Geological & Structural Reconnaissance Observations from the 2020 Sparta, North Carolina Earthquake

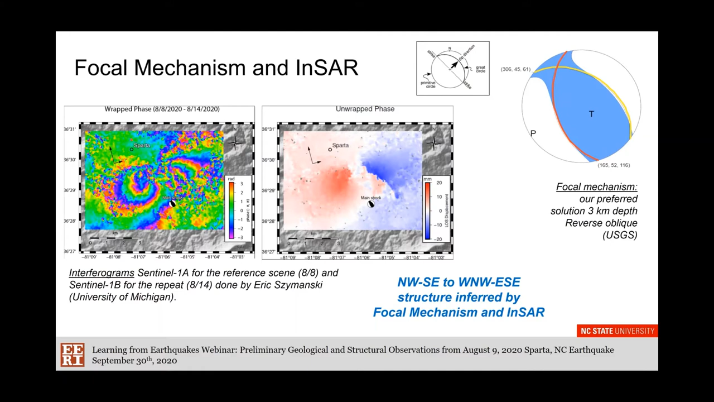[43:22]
Our preferred solution is the shallows one instead of the roughly eight kilometers. We prefer the solution of three kilometers depth because it's the shallower one. Next slide, please.
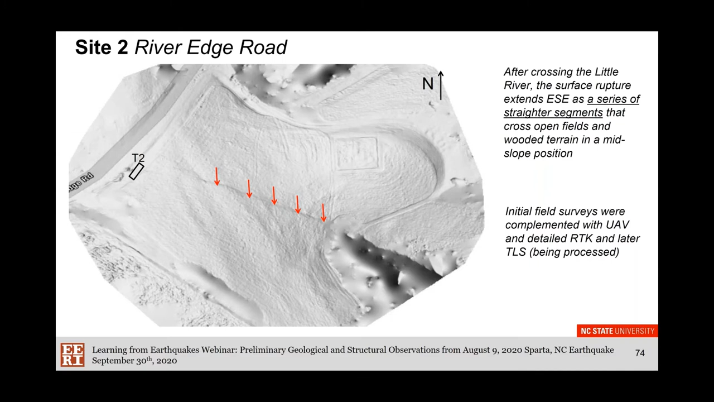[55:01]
And more recently, we surveyed this with a terrestrial laser scan and we started to do also some preliminary acquisition of ground penetration radar. Next slide, please.
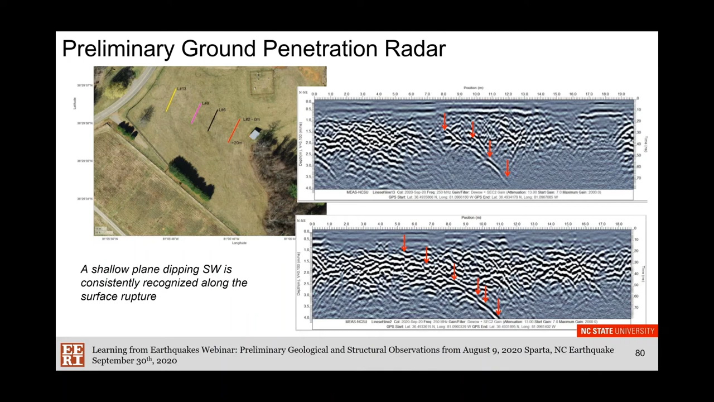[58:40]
the fault was deeper and not really reaching the surface and just producing a flexure or buckling of the surface. Next slide, please. And so to conclude, we do know that the Sparta earthquake caused a surface rupture.